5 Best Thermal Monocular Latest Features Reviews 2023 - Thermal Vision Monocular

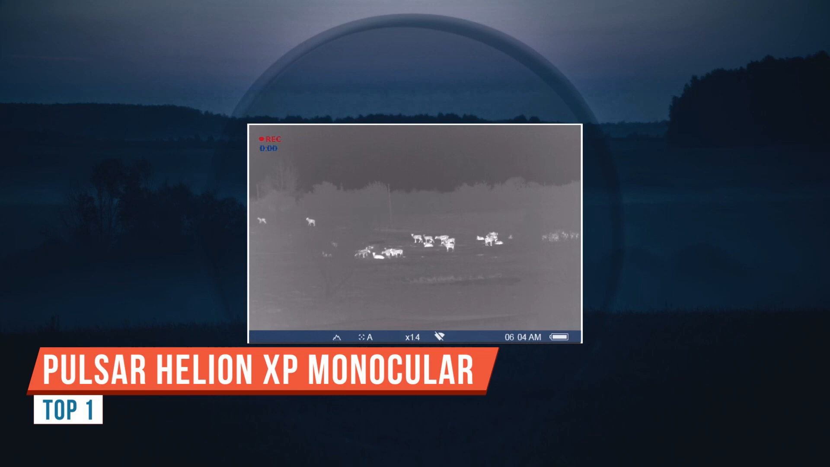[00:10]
G'day guys, this will be my review of the Pulsar Helion 2 XP50 Pro Thermal Scanner. It has a base mag of 2.5,
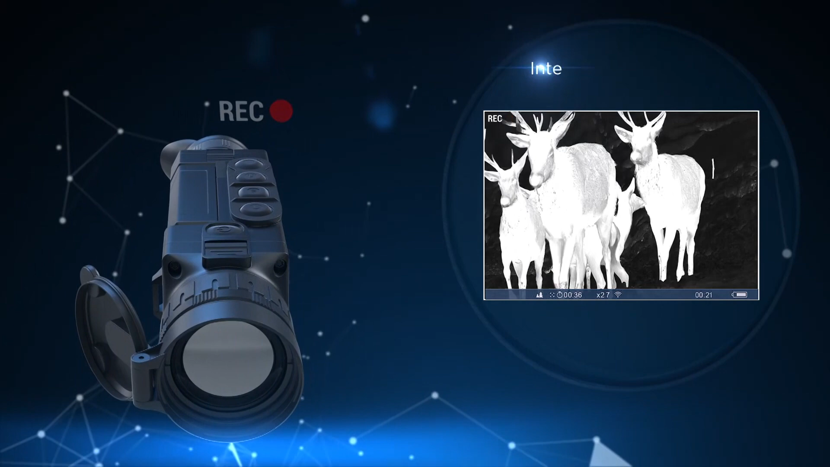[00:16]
640x480 sensor with a 17 micron pixel pitch,
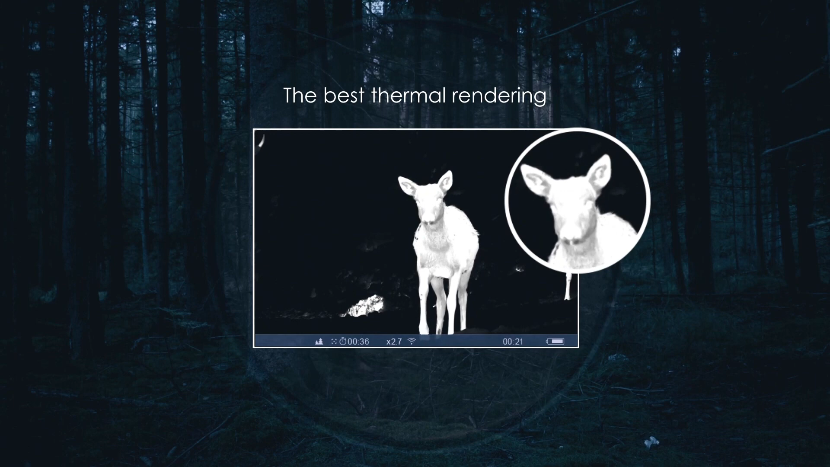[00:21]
an NE-TD of less than 25mK, a new larger actual 50mm f1 germanium lens,
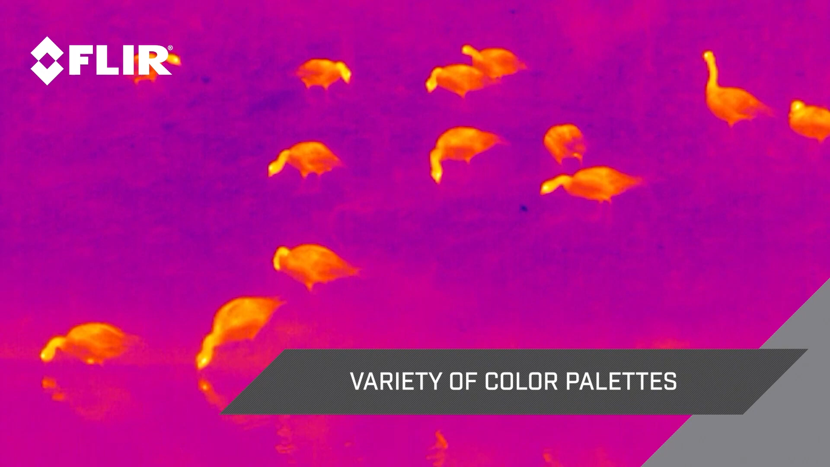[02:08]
I'd like to introduce the new 36mm edition of Scion. This new lens extends your thermal detection range over 1,000 meters,
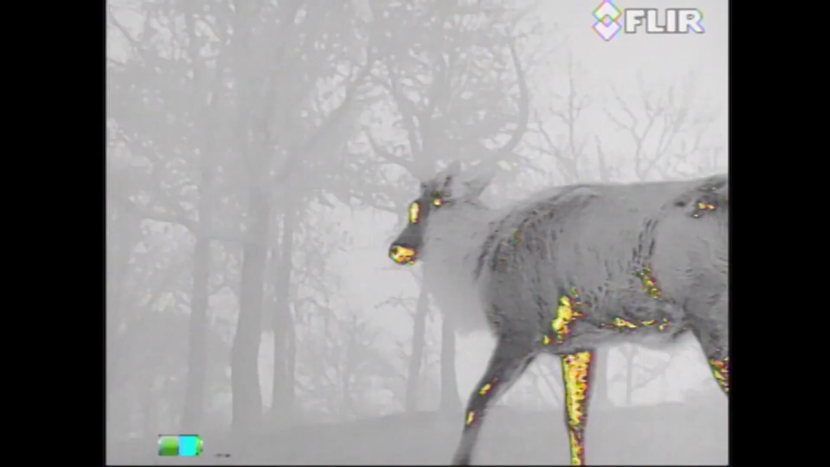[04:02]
And that heat translates into being able to see even better than night vision.
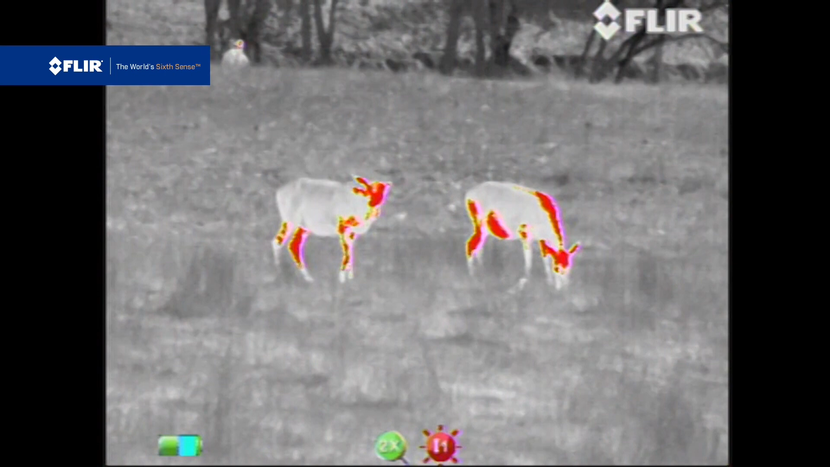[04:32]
And it is a lithium ion battery. Lasts about five hours. It has a memory card in there about 1.78 gigabytes.